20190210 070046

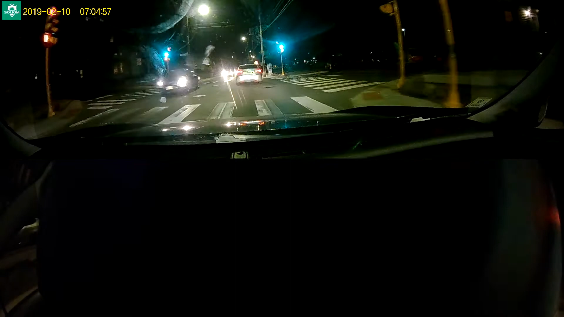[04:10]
Turn right on Charles Street. In 3/4 of a mile, turn right on Moody Street.
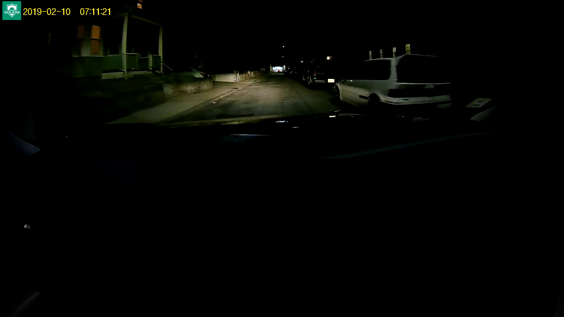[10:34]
Maybe it's only resident parking or something. I don't know. Liberals. What about here? Tow zone. No. Oh, wait. It's in tow. Oh, yeah. We're. It's 8. Yeah, I guess you could park here. Yeah.
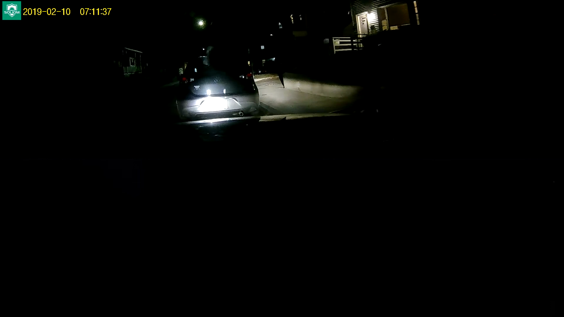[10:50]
Get it. Fuck! Dude, you're gonna ruin my car. What am I on? Man, you're like going over a fucking dog or something. What is right there? That's probably a big rock. Yeah. The hell? Oh, God. Oh, okay. Oh, it is a log. That's what it is.